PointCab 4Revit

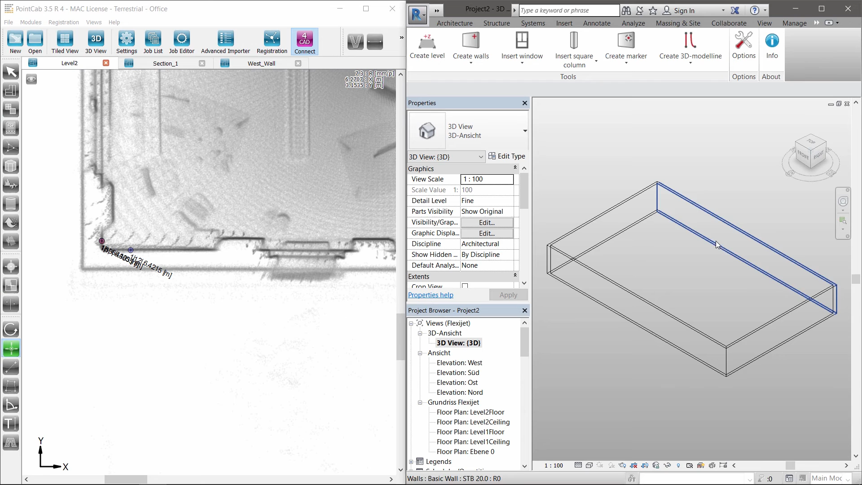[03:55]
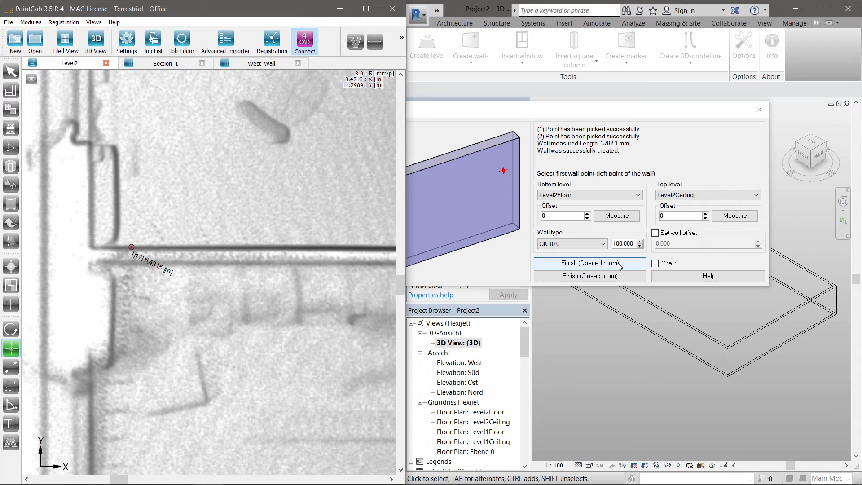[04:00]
The same procedure is used for the inside walls.
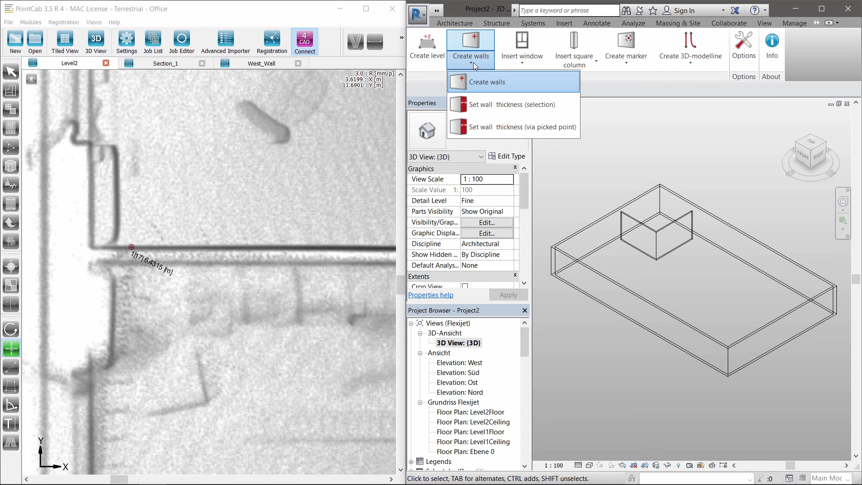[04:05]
Unknown or undefined wall thickness? No problem.